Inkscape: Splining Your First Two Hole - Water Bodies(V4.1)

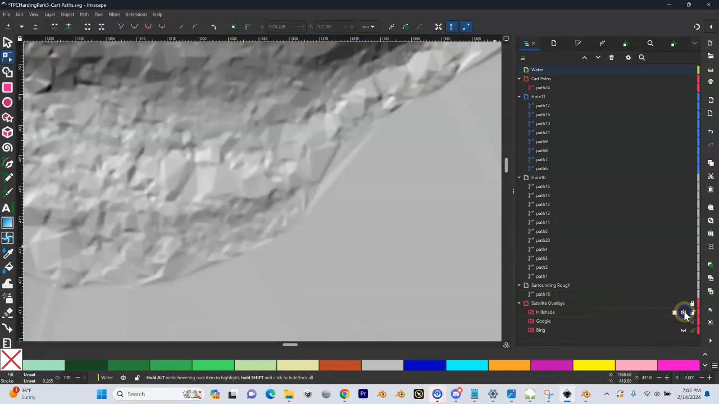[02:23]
you can see that that actually is a bank and it comes all the way out here there are
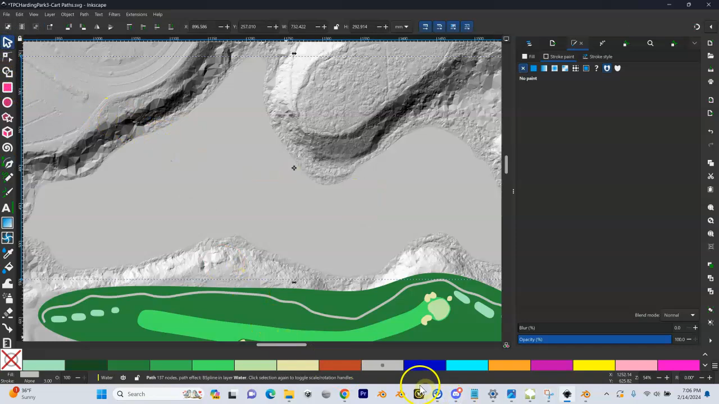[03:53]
switch it to water and now you can see my water is there now